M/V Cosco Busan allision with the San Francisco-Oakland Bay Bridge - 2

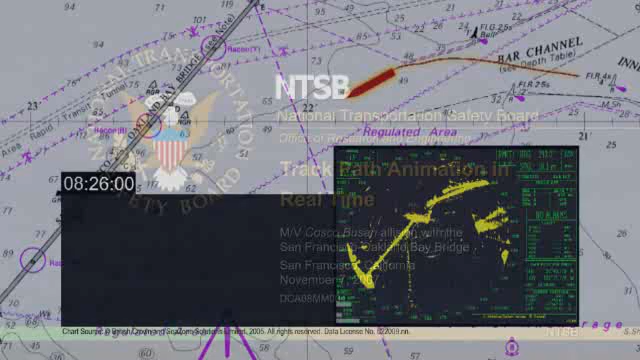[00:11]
The ship completed its port turn and was on a heading of 245 degrees. The pilot ordered the rudder to starboard to commence a turn to starboard.
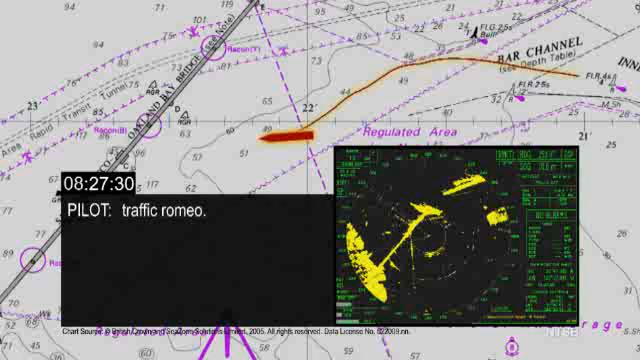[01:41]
The VTS operator monitoring the Kosko-Bosan's transit through the harbor became concerned with the position of the ship and called the pilot using his designator, Romeo. The pilot responded to VTS saying, traffic, Romeo. The pilot ordered a reduction in the starboard rudder angle from 20 degrees to 10 degrees. At this time, the ship's heading was about 261 degrees and its course over ground was about 235 degrees. VTS asked the pilot to clarify his intentions.
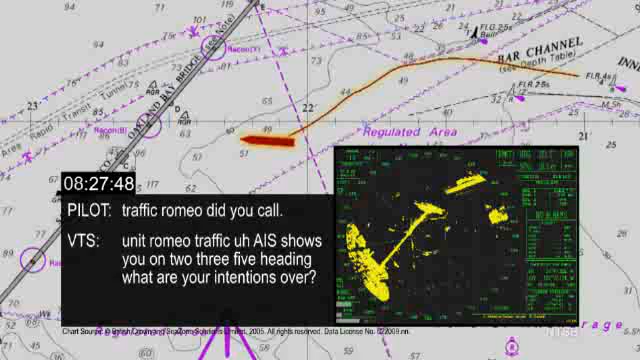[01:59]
The pilot responded to VTS that he was coming around and he was steering 280. The pilot ordered an increase in the rudder angle to starboard 20.
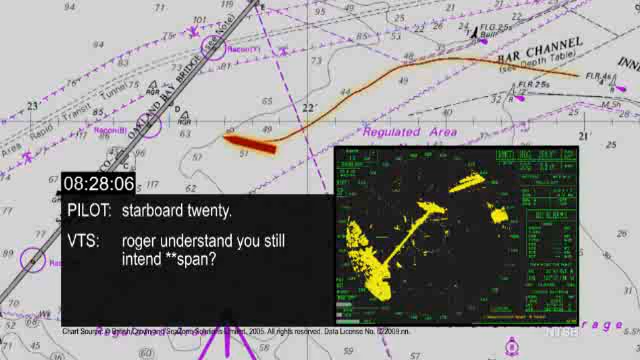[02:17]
VTS asked if he still intended to pass under the delta echo span of the bridge.
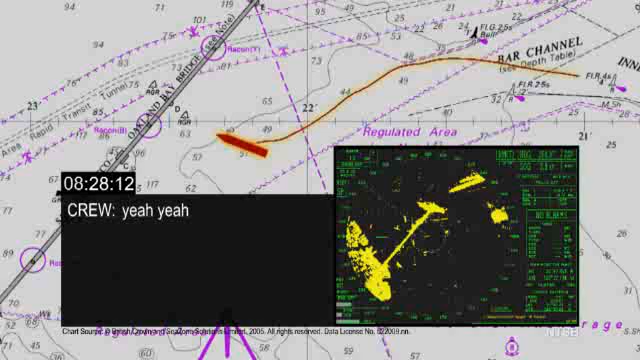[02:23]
The pilot asked the master if a point on an electronic chart was the center of the bridge and he responded in the affirmative.
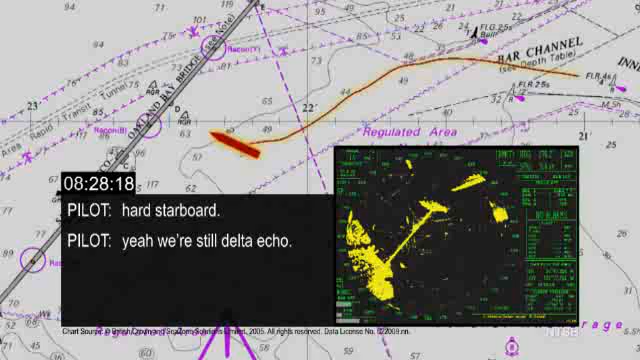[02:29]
The pilot increased the rudder from 20 degrees to hard starboard and called VTS saying that he still intended to use the delta echo span.